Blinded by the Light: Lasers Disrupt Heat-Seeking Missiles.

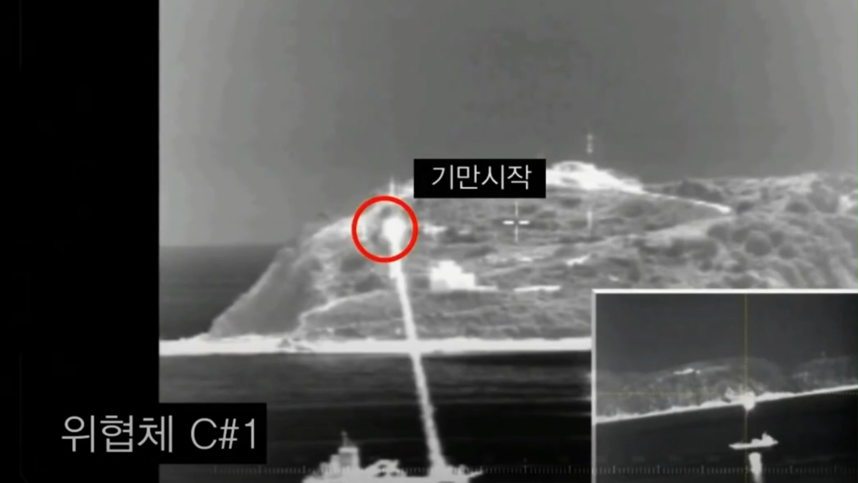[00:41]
causing them to lose sight of the airborne target by detecting its heat signature and firing a highly precise laser aimed at its infrared seeker, diverting the missile's path and neutralizing the threat.